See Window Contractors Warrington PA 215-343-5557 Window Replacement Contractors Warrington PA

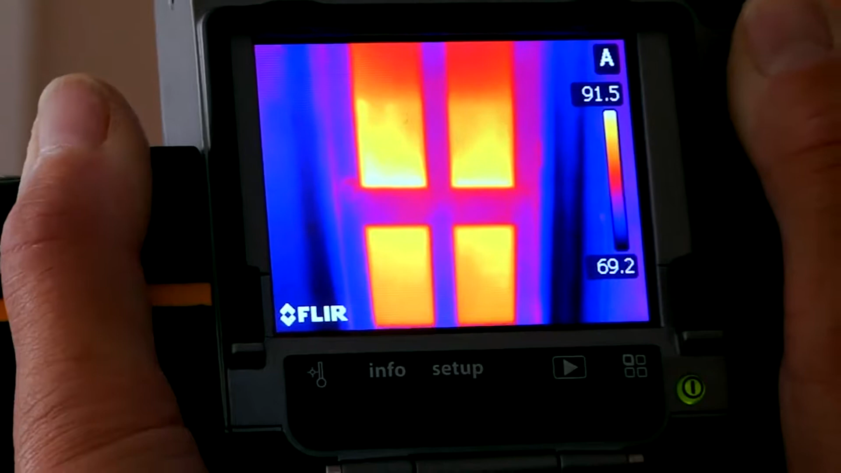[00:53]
A lot of the heat loss is actually out the window and in the window which a lot of people don't realize.
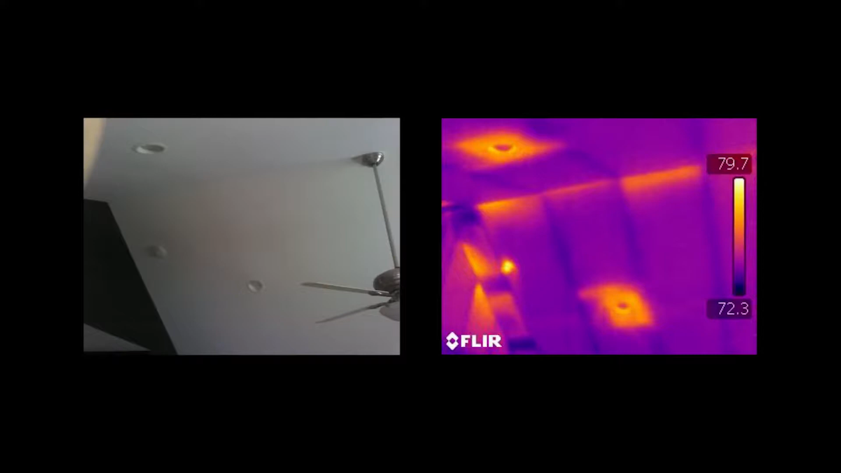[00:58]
So we actually have an infrared camera too which we often use to be able to go around to show the homeowners where they're losing it and we can actually show them ahead of time and afterwards what the difference is between the two windows.
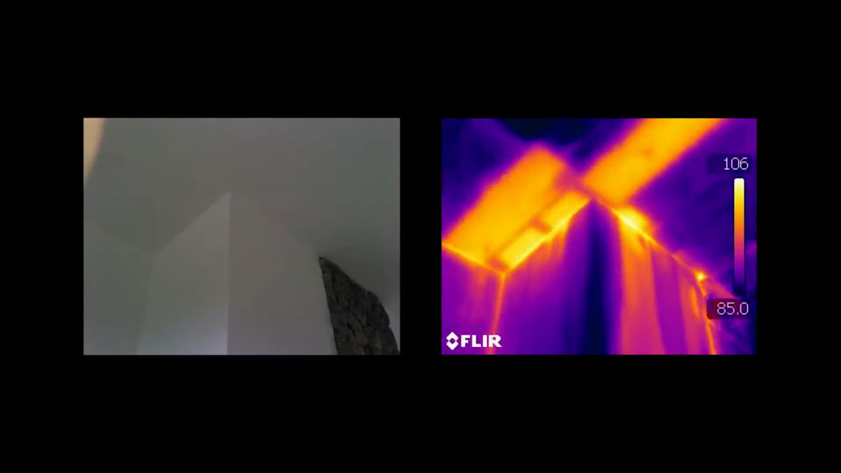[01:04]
The other thing that a lot of people don't realize is sound efficiency. So it may sound odd but that's the first thing most people realize is how quiet the home is after new windows are installed.